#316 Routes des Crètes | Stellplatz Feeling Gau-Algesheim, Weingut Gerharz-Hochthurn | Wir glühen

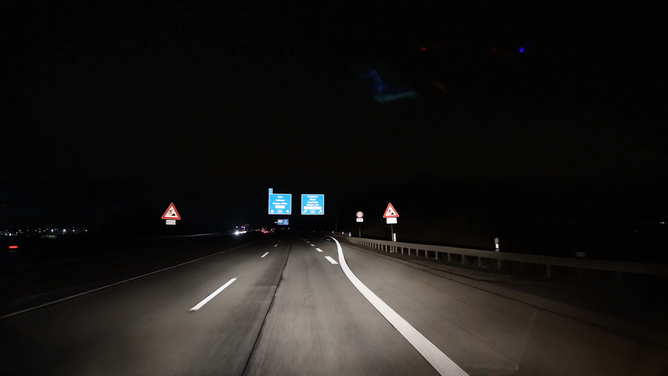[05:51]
Jetzt geht es Richtung Bingen. Ich habe kurz vor Colmar nochmal getankt und auf Null gestellt. Durchschnittsverbrauch 7 Liter. Bin heute aber auch extrem entspannt gefahren. Auf der Autobahn irgendwo zwischen 90 und 95 hinter den LKWs hergetuckert. Hatte ja keinen Stress. Und so war das eine ganz entspannte Fahrt bei Hörbuch und Dunkelheit. Mainz Finten. Fahren wir jetzt mal ab.
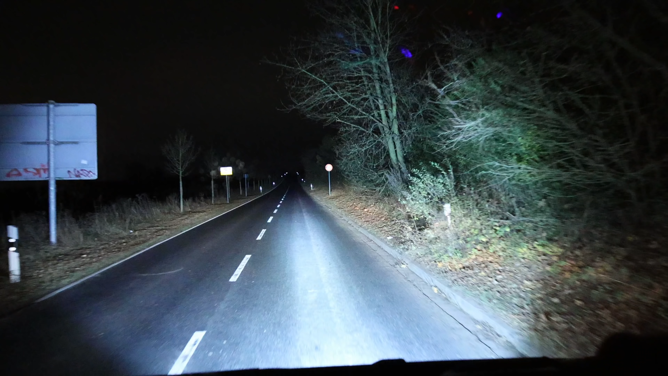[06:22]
Ich weiß ja nicht genau, ob ihr das seht, aber irgendwie nieselt es hier so vor sich hin. Ist das die Begrüßung von Mainz für unser Team? Regen. Wollen wir eigentlich nicht. Falls ihr euch heute wundert, warum es so hell ist während der Fahrt.
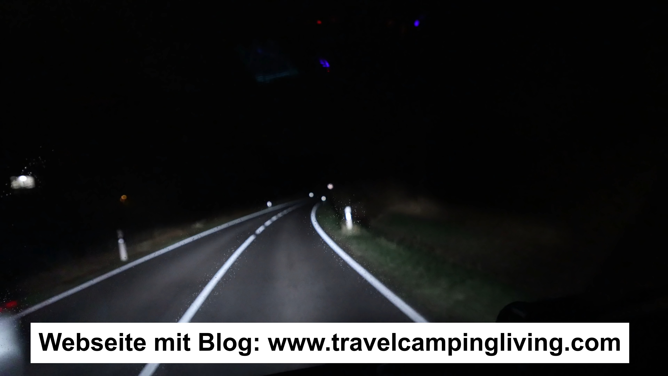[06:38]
Ich filme mit meiner Canon, weil bei der Insta360 die Speicherkarte voll ist. Muss ich halt mit der Canon herhalten und die macht natürlich mehr hell.
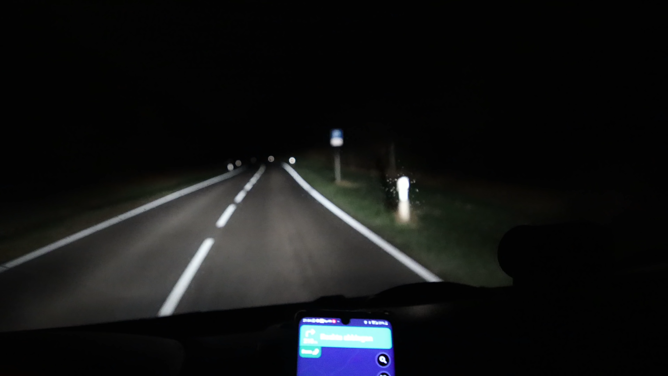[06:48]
Und in 300 Meter kommt ein Parkplatz. Da ist der Parkplatz. Dreiser Eck.
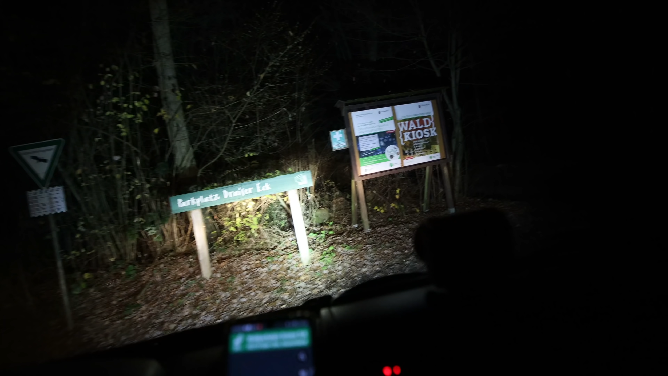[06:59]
Ziemlich leer. Ich glaube, da sind wir alleine.
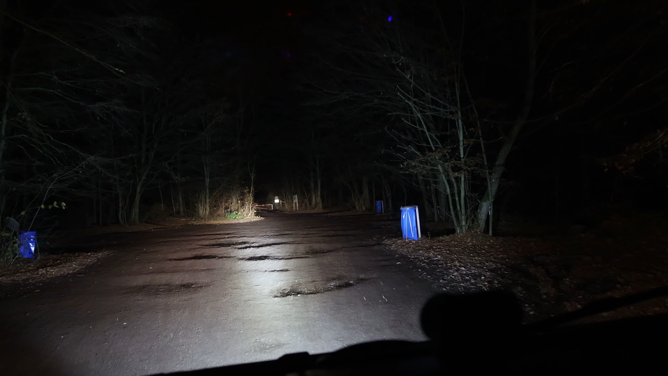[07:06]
Und die Schlaglöcher. Aber ich bin mir nicht sicher, ob das nicht leicht vor sich her schneit gerade. Ich parke jetzt mal.